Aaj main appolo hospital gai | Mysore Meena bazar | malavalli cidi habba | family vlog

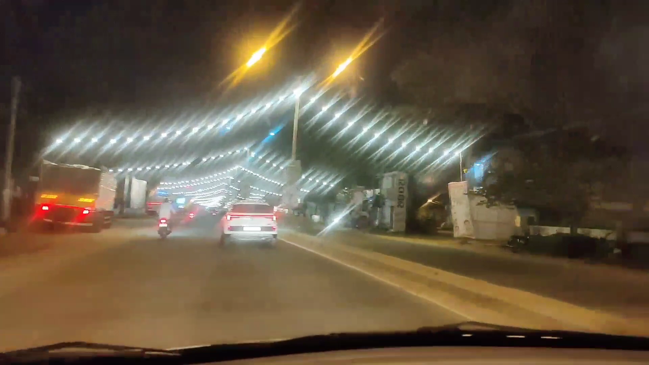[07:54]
ہیں ہم اور یہاں پر ملوالی کی
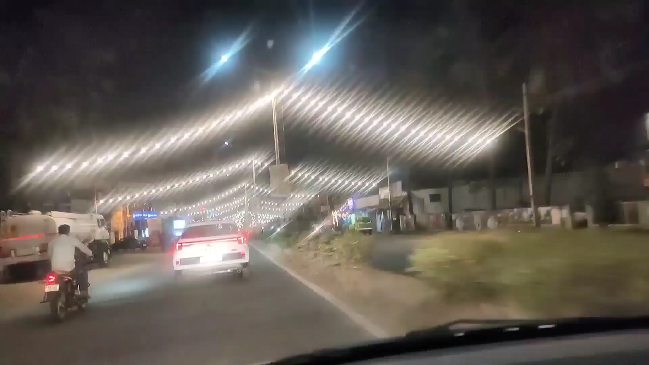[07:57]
لائٹنگز دیکھ سکتے ہیں آپ فرنس آپ کو میں
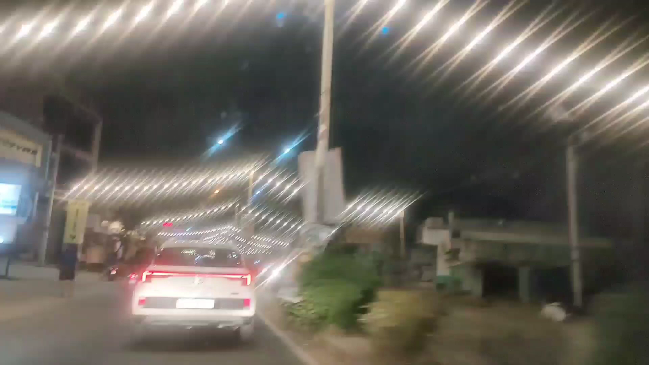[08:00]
کہا تھا کہ یہاں پر سیڈی حبا چل رہا ہے تین دن چلتا
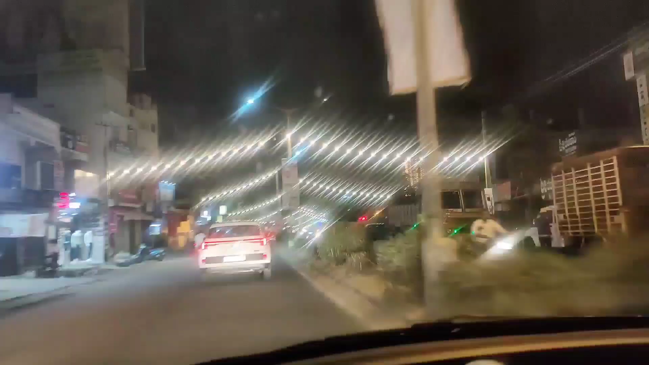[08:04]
ہے یہی سنڈے کا ویڈیو ہے فرنس میں تھوڑا بیزی تھی فرنس تھوڑا ایڈیٹنگ کرنے میں ٹائم لگ گیا فرنس تو میں ویڈیو آج اپلوڈ کر رہی ہوں یہ سنڈے کا ویڈیو ہے یہاں پر جو سیڈی حبا کے
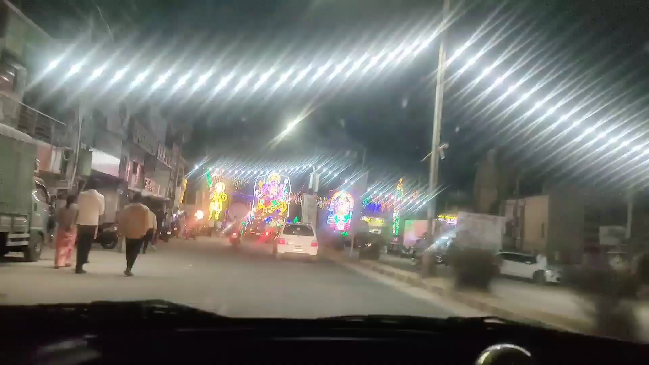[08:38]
اب یہاں پر دکانے جا کر پھر گھر جائیں گی فرنس دیکھئے
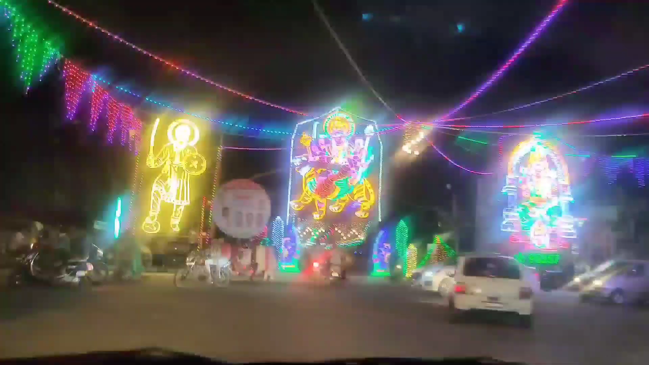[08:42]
ماشاءاللہ سے لائٹنگز کتنا اچھا لگ رہا ہیں یہاں پر